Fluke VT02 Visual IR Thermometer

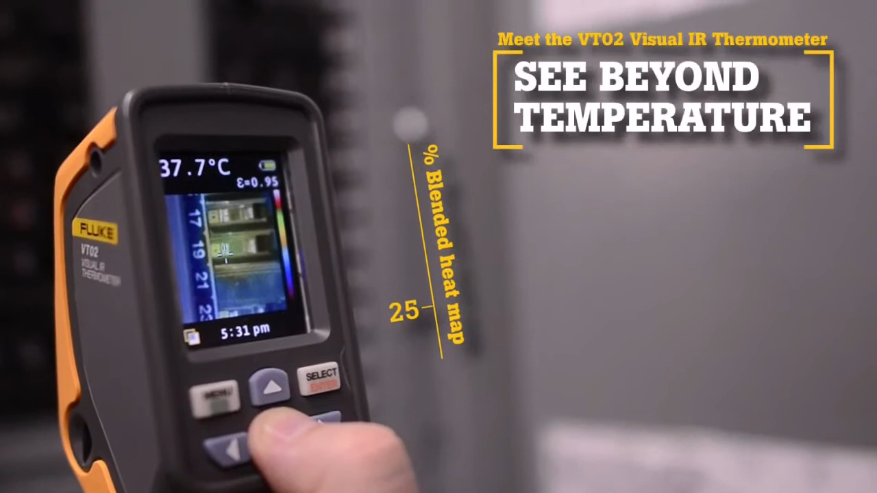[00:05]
On screen: spot 37.7°C
The Fluke VT02 Visual IR Thermometer revolutionizes temperature measurements with thermal blending. Now there is a new tool category, Visual IR Thermometers.
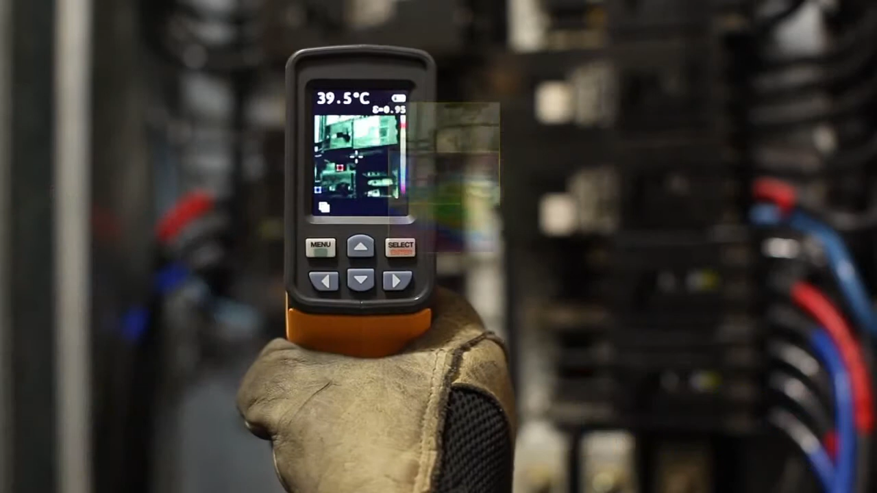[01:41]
On screen: spot 39.5°C
With every pull of the trigger, the VT02 simultaneously saves thermal heat map data and a visual image onto the included microSD card.